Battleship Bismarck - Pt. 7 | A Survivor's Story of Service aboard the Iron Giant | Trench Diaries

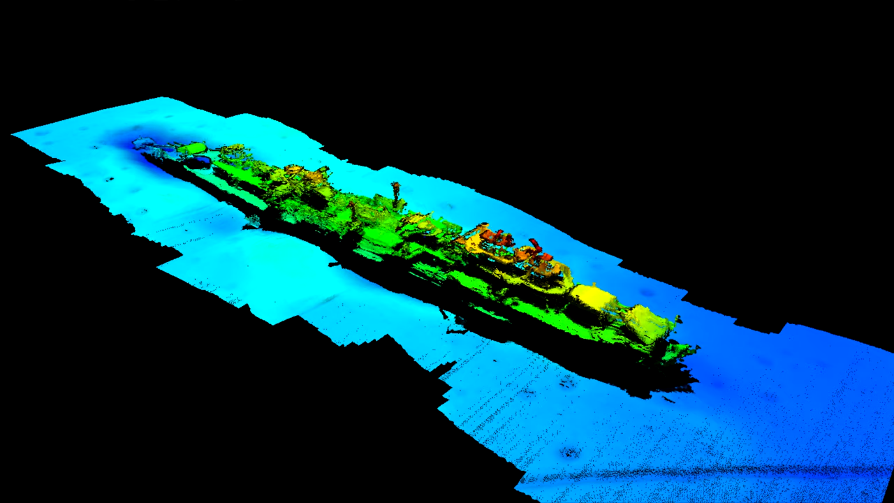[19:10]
lying at a depth of nearly 500 meters or 1,600 feet. I will put the sonar image on screen for you. Karlsruhe was hit by a single torpedo amid ships, which killed 13 of her crew and disabled many systems. She was abandoned shortly after and her captain was heavily criticized for this since Karlsruhe stayed afloat for two more hours after being abandoned and sunk only after being hit by two additional torpedoes.